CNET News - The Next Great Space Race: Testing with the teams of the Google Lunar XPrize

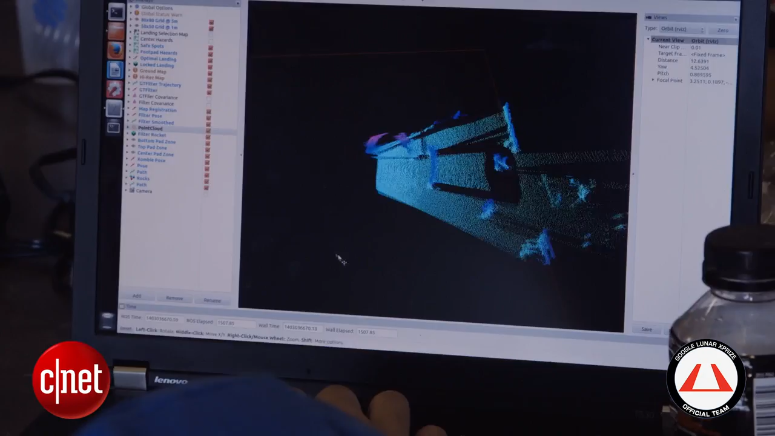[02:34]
it takes that classified data from other software and picks the final actual coordinate destination to send to the vehicle, where the Masten vehicle takes over and guides the rocket to that landing spot.